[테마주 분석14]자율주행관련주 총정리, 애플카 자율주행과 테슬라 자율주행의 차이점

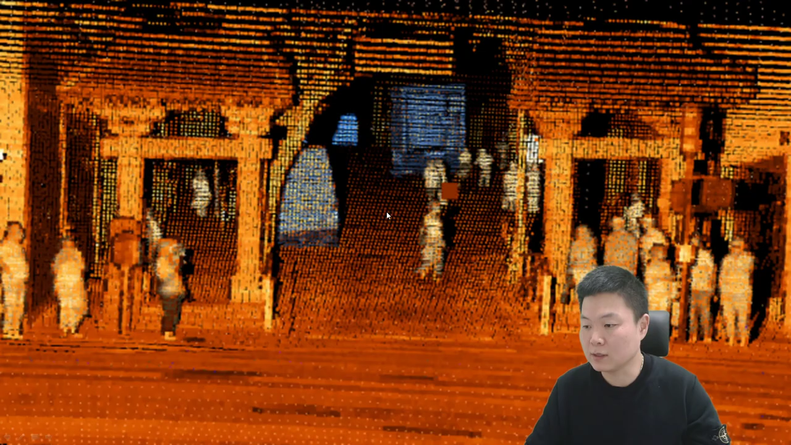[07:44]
자, 사람에 대한 모양도 최대한 뚜렷하게 지금 형성이 되는 모습들이죠. 요것도 이제 라이다를 통해서 반사되는, 컴퓨터에 입력되는 신호입니다. 요렇게 인지를 할 수 있다라는 부분입니다. 그리고 지금 요것도 지금 현재 자율주행이 구현될 때에 대한 움직임인데,
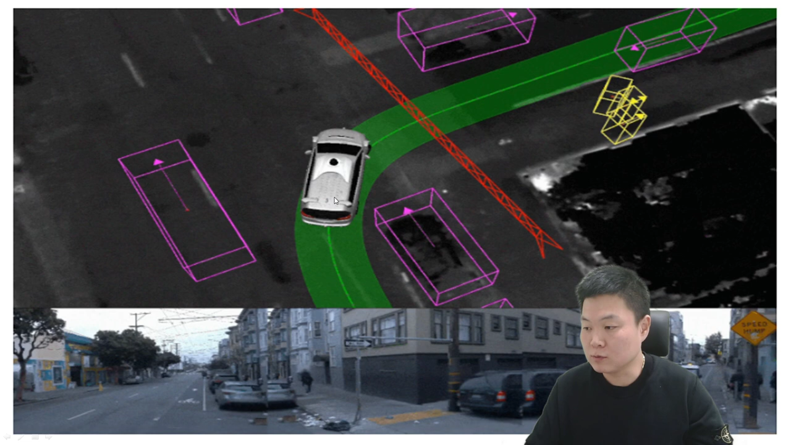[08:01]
자, 속도에 대한 부분, 요런 속도에 대한 부분을 알아내는 것은 레이더 센서가 될 수 있겠고요. 그 주변에 대한 물체들의 움직임이나 이런 것들은 라이다를 통해서 알아내는 부분이라고 보시면 되겠습니다.
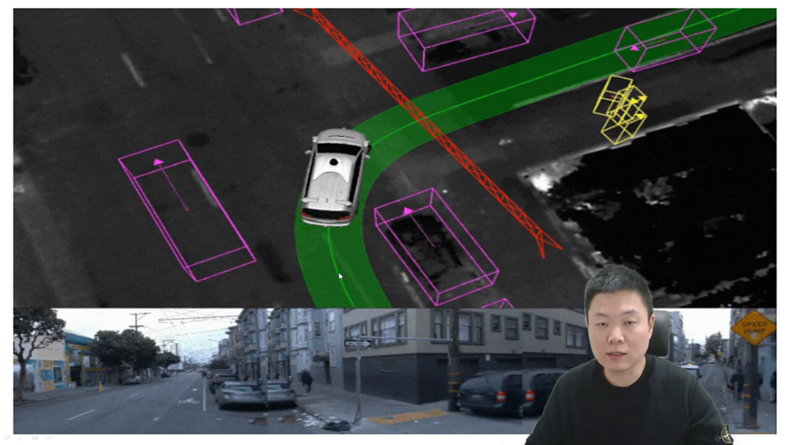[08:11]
대신에 이제 테슬라 같은 경우 이렇게 많은 카메라들을 이용한다고 말씀드렸는데,
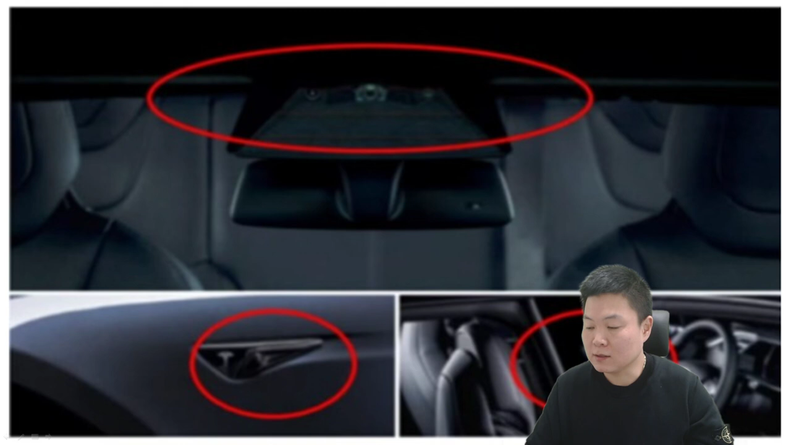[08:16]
8개에서 총 12개 정도에 대한 카메라를 이용한다고 보시면 되는데요.
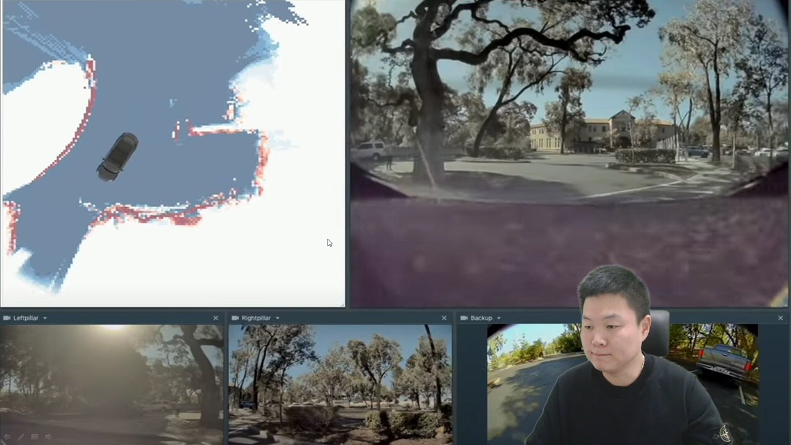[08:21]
자, 요렇게 이제 카메라를 여러 개를 통해 가지고 주변에 대한 부분에서 물체에 대한 인식을 하게 되고요. 요런 것들을 이제 비전, 컴퓨터에 대한 비전과 그리고 이제 딥러닝을 통해서 반복 학습을 하는 거죠.